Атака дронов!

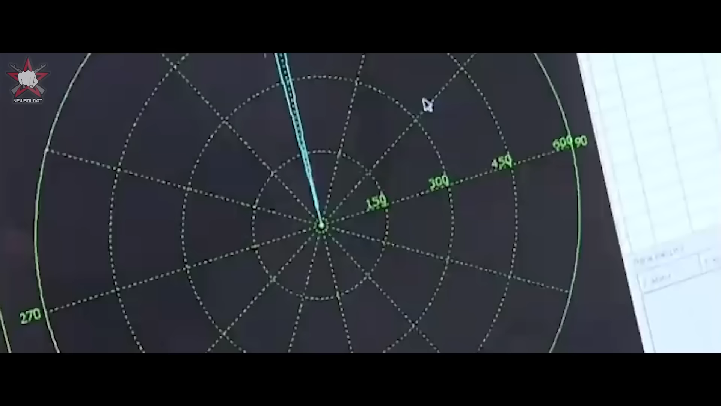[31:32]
Станция радиоподсвета цели способна находить и сопровождать объекты, имеющие площадь рассеивания от 30 квадратных сантиметров.